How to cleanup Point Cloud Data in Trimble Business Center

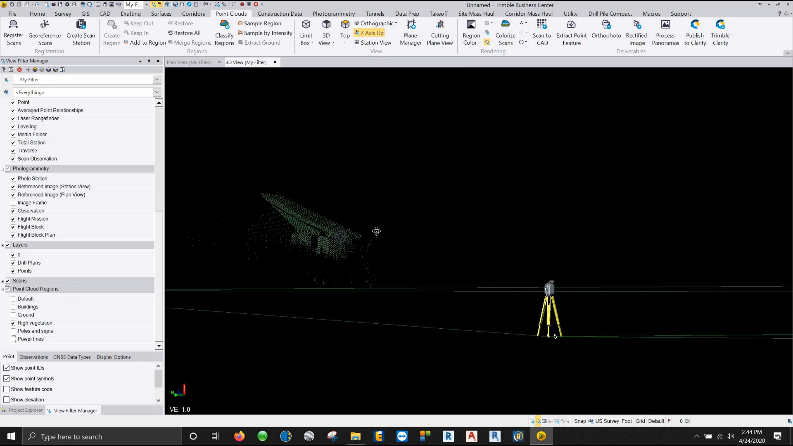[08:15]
work around that particular object until we get rid of everything that is not shed.
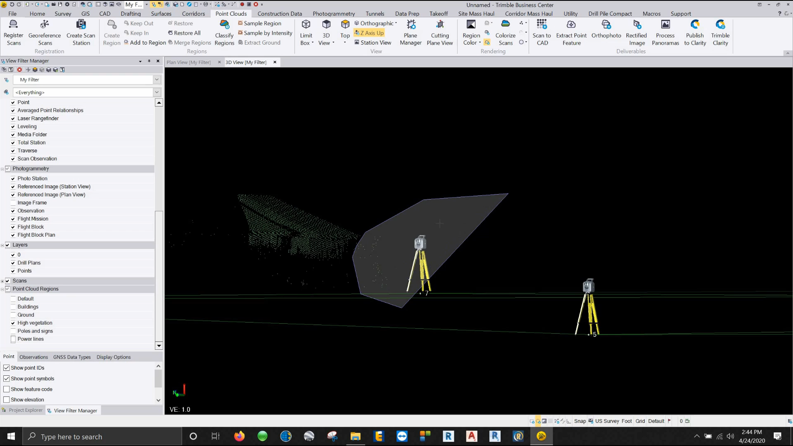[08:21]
All right. A little bit more over here.
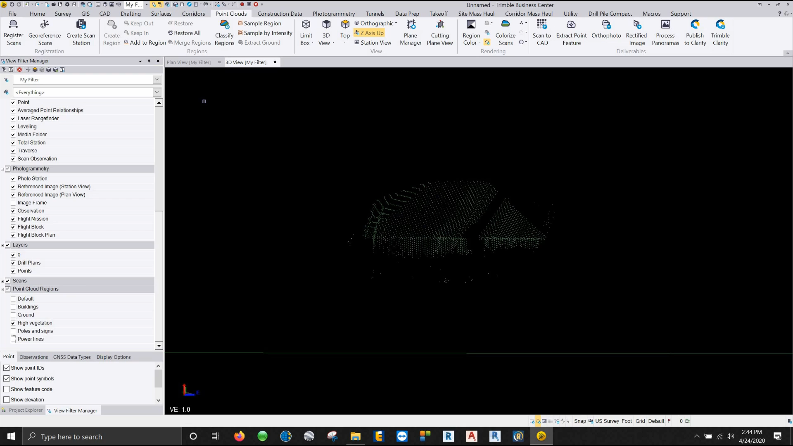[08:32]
All right. So this is our shed and I want to put this in my shed region. Right now it's still in high vegetation. I've just managed to clip it out from all the stuff around it.
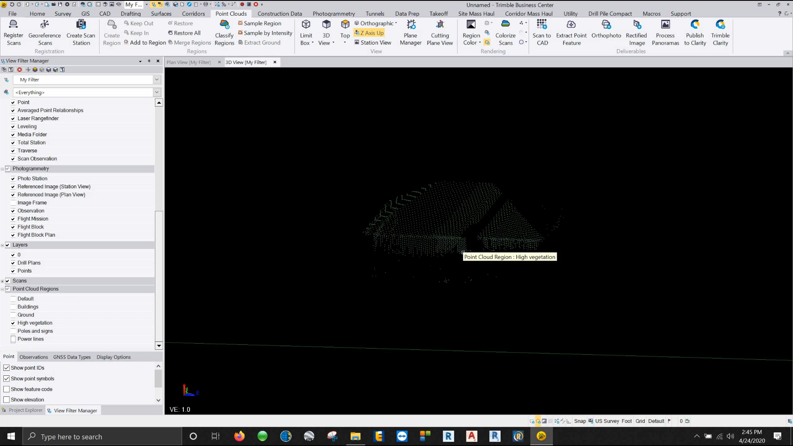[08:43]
So what I'm going to do now is I'm going to select the entire thing. And instead of going to these keep ins or keeps out I'm going to say create a region.
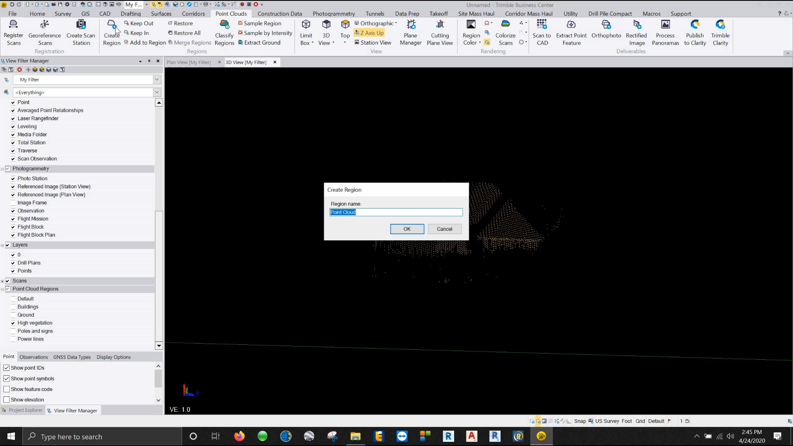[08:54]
And I'm going to call this region you guessed it the shed region. Say OK.
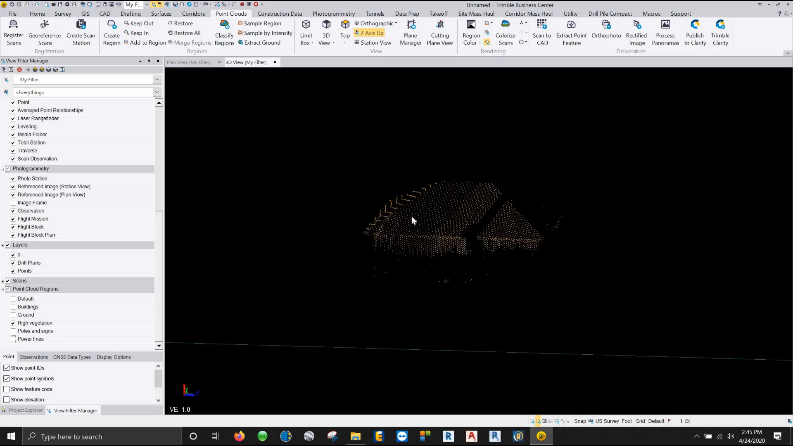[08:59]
Now everything is going to come back. And you can see now my shed is a different color than the high vegetation around it. I have successfully created a shed region as being showed over here in my point cloud regions.
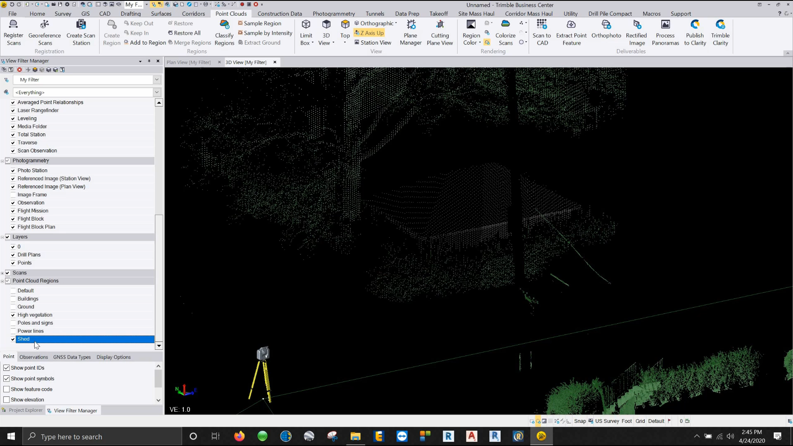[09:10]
So that's using a combination of creating region keep in keep out. Now we're going to go to this add to region.
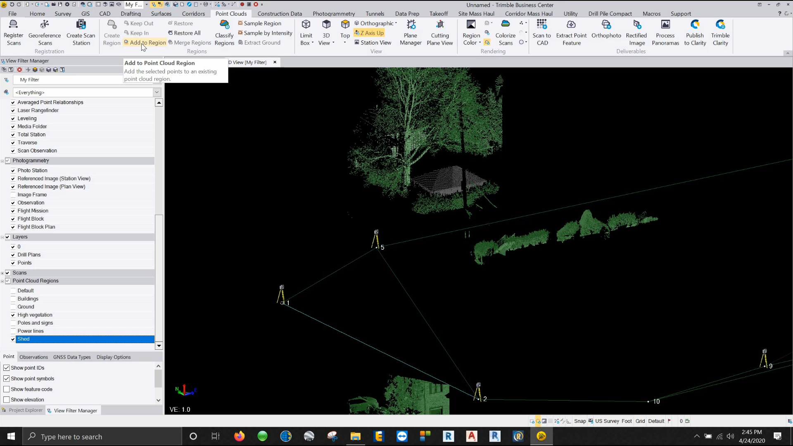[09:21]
So add to region is let's say for instance let's turn on our poles and signs
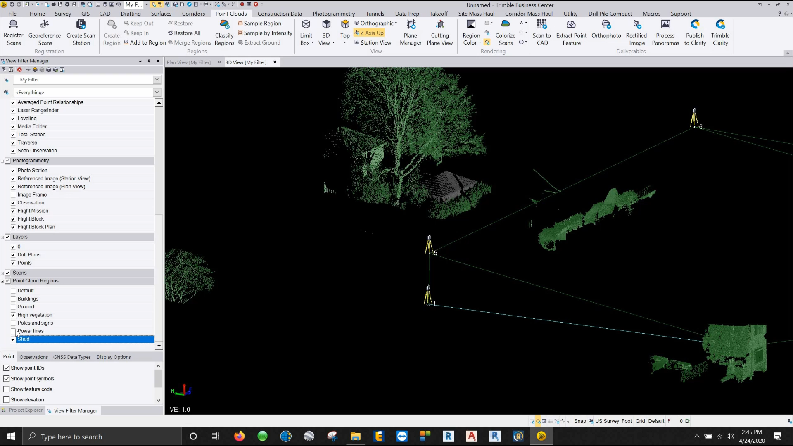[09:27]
and power lines.
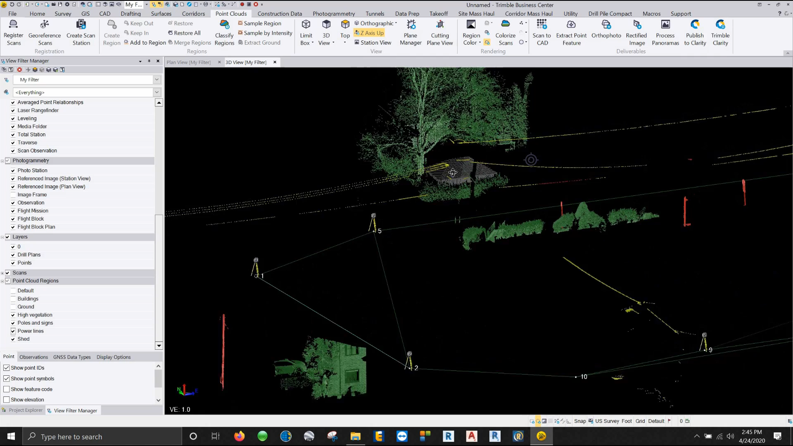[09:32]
So right here this red power line section it should not be a part of the poles section. It should be part of the power line. So what I can do here is I can select this section and since all of this is being part of the power line anyway I'm not going to make any mistakes by overshooting the line a little bit. See I have all that set to orange. I can say add to region and I drop this thing down and say I'm going to send that to power lines. Click add.
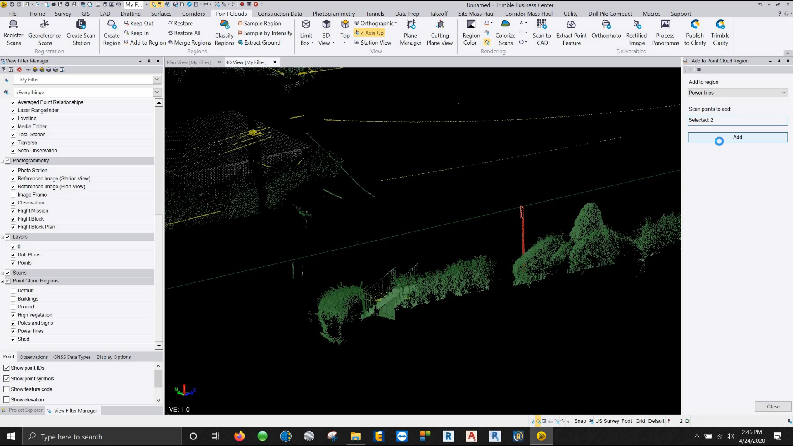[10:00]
Close. And there it is. It's now part of the power line region. Same thing here. I have these green ones down here that got sucked into the vegetation but they're actually part of the power line. So I'm going to go ahead and grab those and I'm going to say add to region. Now let's say you had your power lines turned off and you didn't think about it.
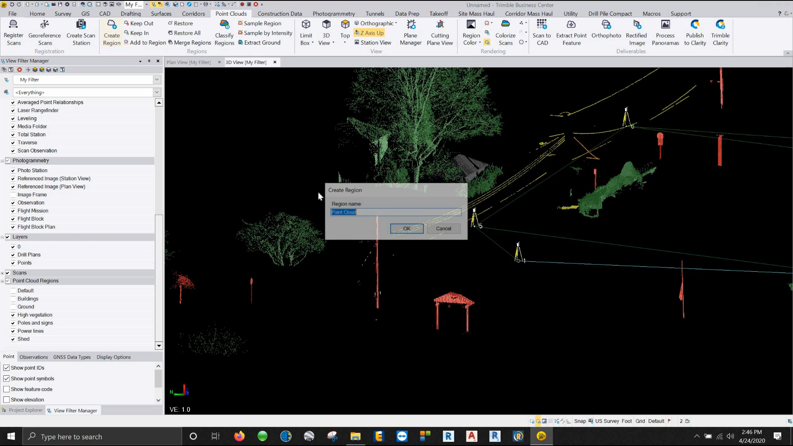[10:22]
So you said create a region and you just call it you know PL for power line or you know you call it power. You can say okay. All right.
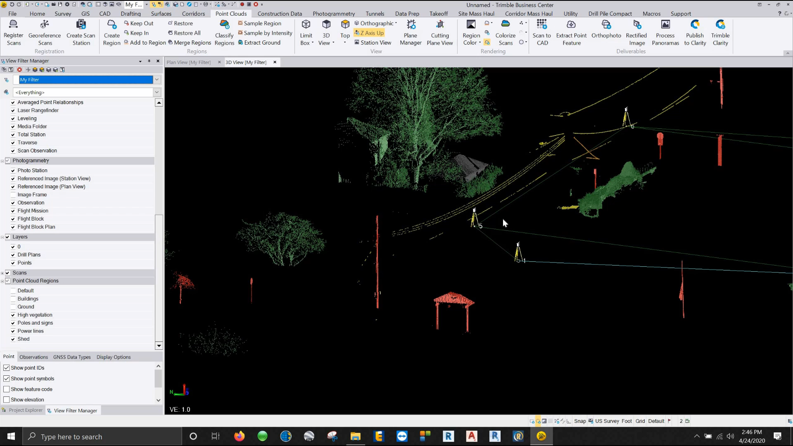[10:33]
So now we've created a region called power and then you realize oh there was a region for that already. It's called power lines. So in our project explorer I can go to my point cloud regions hold down my control hit power and hit power lines and I can merge those two regions together and I can just call this power lines.
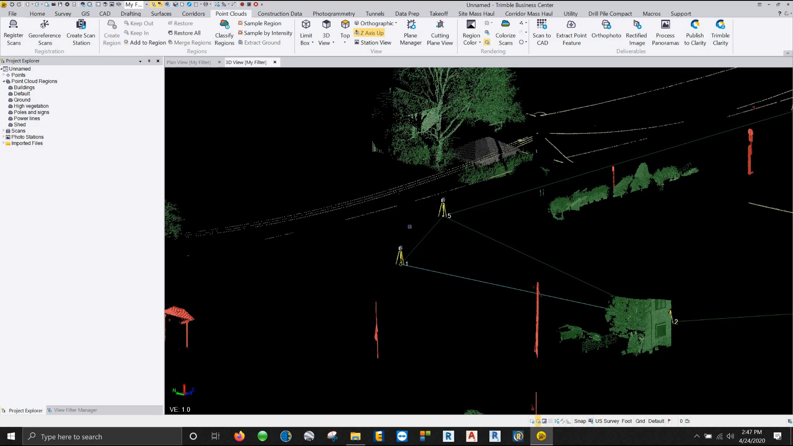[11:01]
So now that's my power line region.
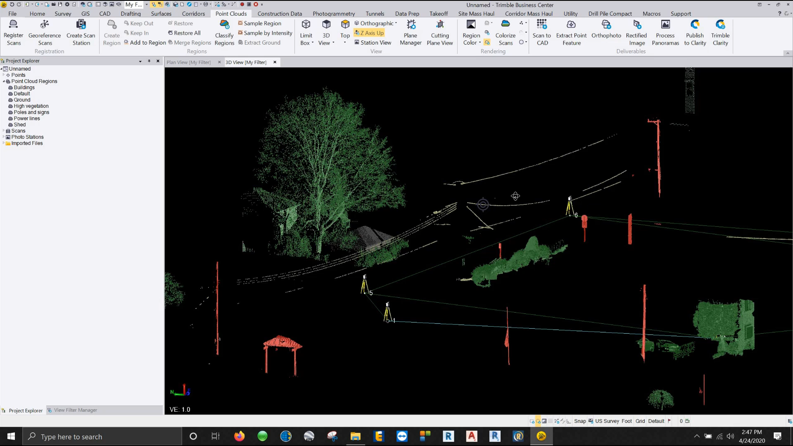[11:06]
Now you can see it did change color to I don't even know what color that is but I can click on that particular region right click on it here
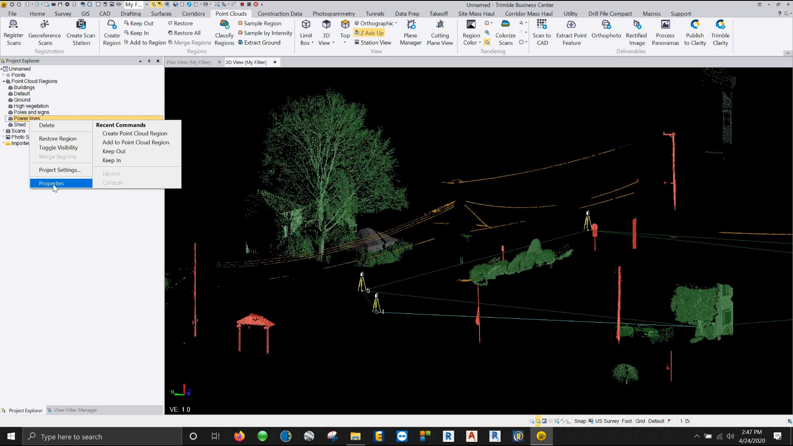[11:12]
in my project explorer go to properties and change it back to yellow.
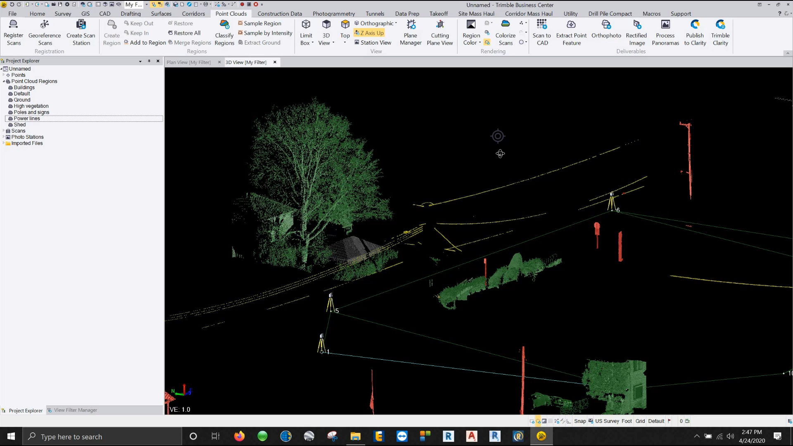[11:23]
Now the last thing inside of these regions are these options here for sampling. We should have sample region and sample by intensity.
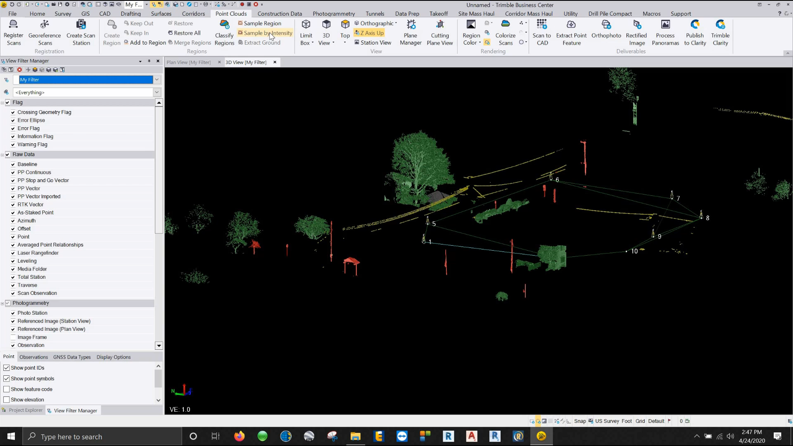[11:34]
So to do that I'm going to go ahead and turn off these regions here and I'm going to turn on the ground region.
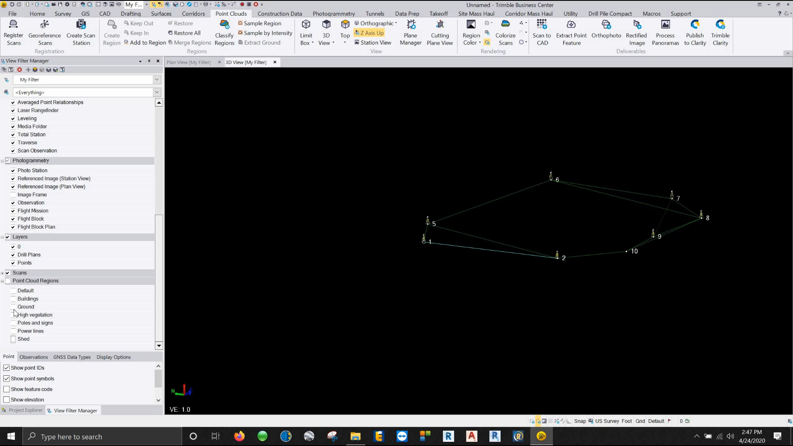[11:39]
And what I'm going to do is I'm going to take up this section of parking lot. Let's say this is my my area of interest topo that I wanted to generate the surface of.
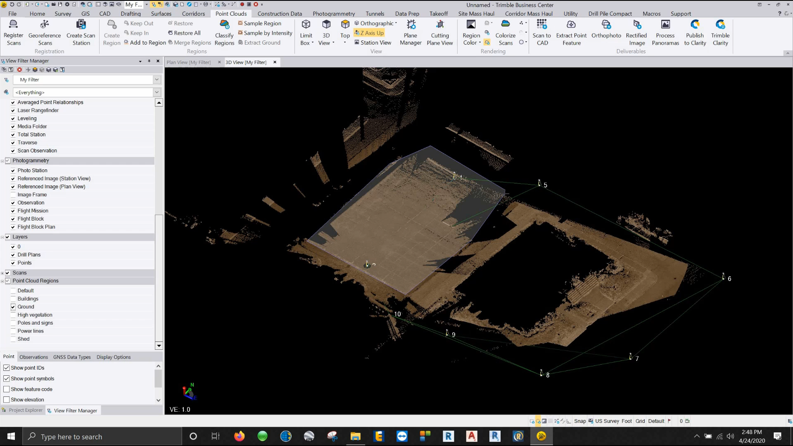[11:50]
So I go ahead and double click on that have that point cloud selected and I can say let's go ahead and create a region and I can call this my parking lot topo.
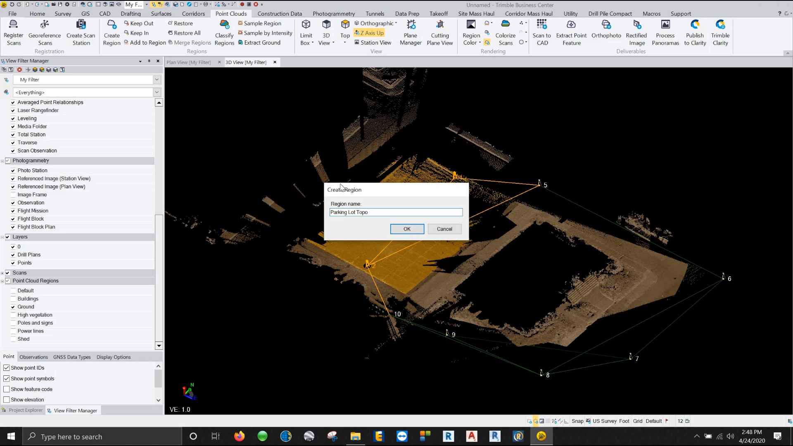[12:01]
Say okay. Turn off my ground that leaves me with my parking lot here.